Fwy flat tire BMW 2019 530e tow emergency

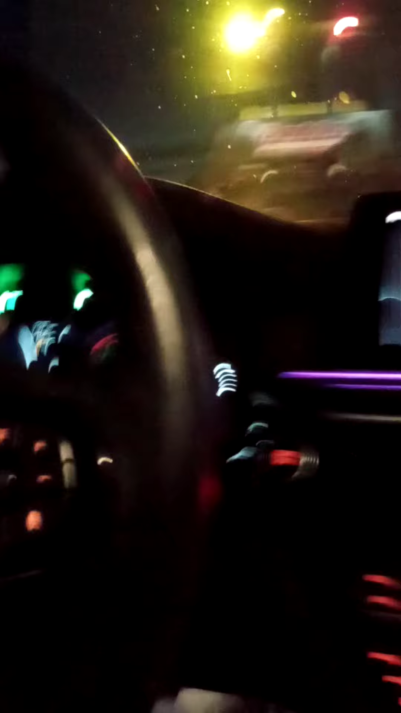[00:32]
It's a very nice car, these are the new models, see they're very fancy,